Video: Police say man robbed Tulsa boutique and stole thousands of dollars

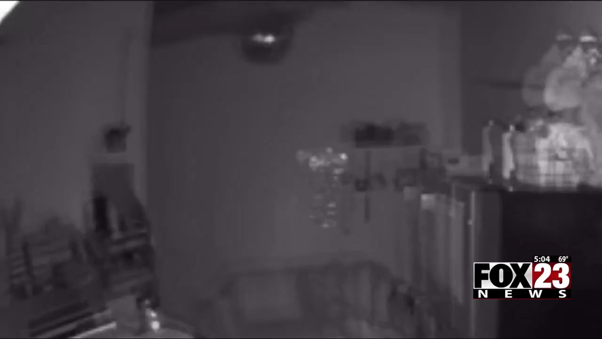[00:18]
It's 410 in the morning on Thursday.
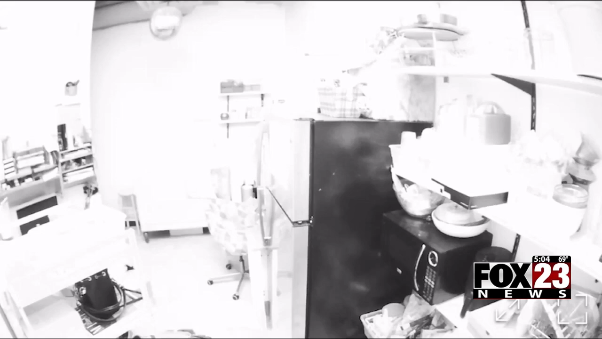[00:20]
A hooded man breaks into the black sheep boutique. It's just unsettling.